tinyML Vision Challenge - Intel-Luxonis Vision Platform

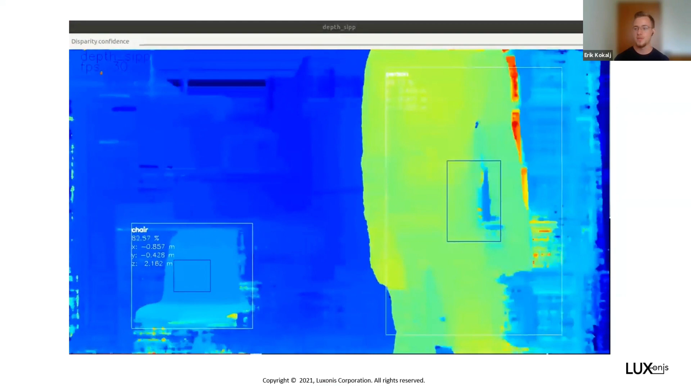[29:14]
So here we can see the chair and the person and the coordinates of those.